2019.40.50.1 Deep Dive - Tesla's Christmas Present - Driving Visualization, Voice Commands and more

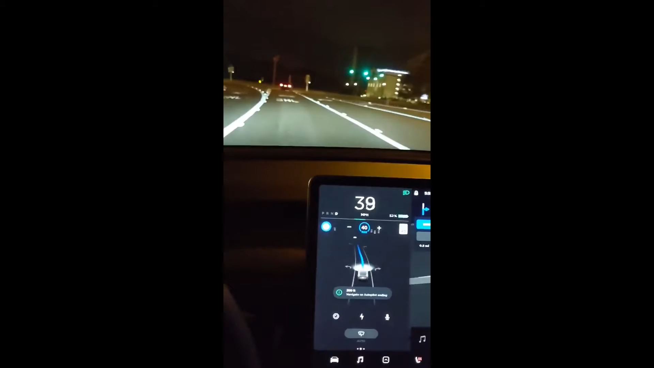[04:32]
But it does identify all of the markings, and again, it identifies the red light there.
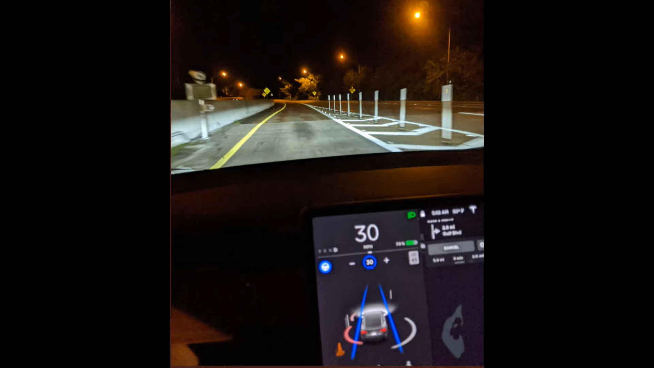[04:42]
Here, we see it identifying some poles in the road, and some cones, and also bicycle lanes. It identifies a bicycle lane there.